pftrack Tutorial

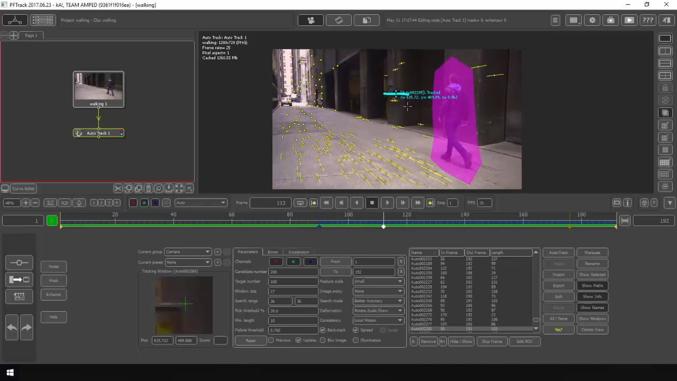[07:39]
So I think that's good enough for now. I may come and delete more points if I needed to later on.
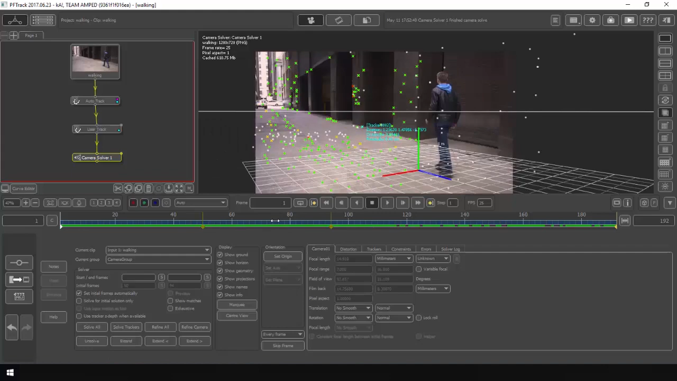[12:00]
okay now we have a camera solve just finished but if we came to where it says the focal length if you know if you know the focal length of the shot you can choose node and you can write them here but since i don't know the focal length of the shot i will use a node under the utilities called estimate focal
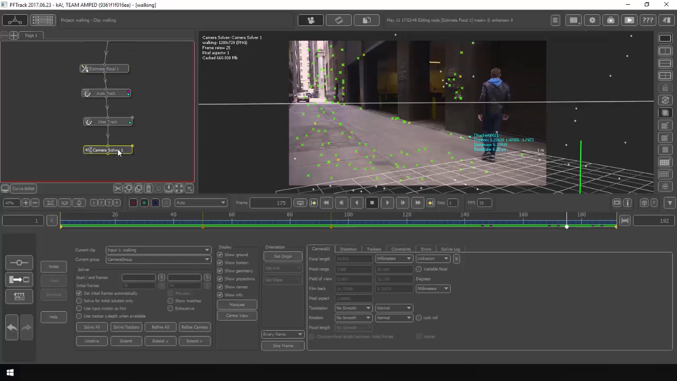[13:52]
now if i jump to the camera solver in the focal length option now it says known and updated
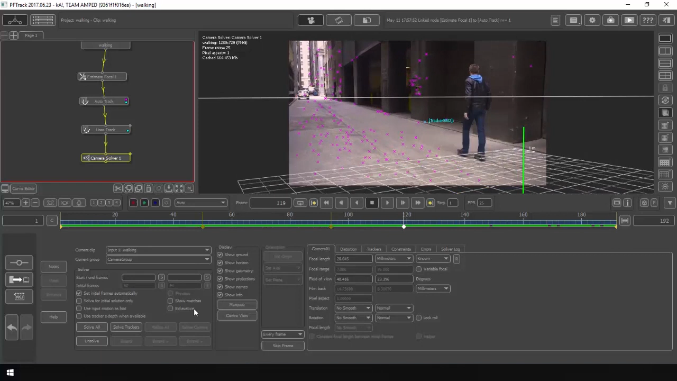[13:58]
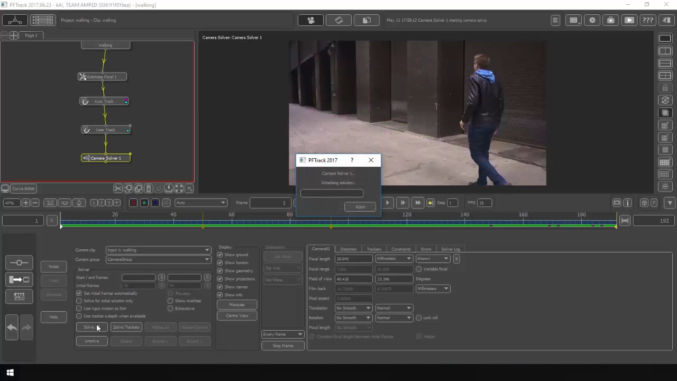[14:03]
so i will solve the camera again after that i will add an orient scene node
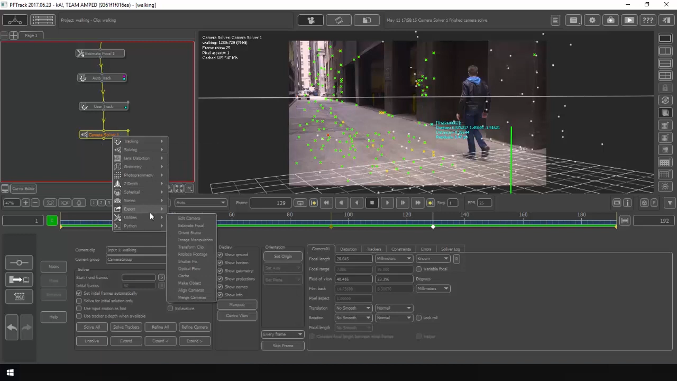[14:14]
and i will choose a point and set this to be the same origin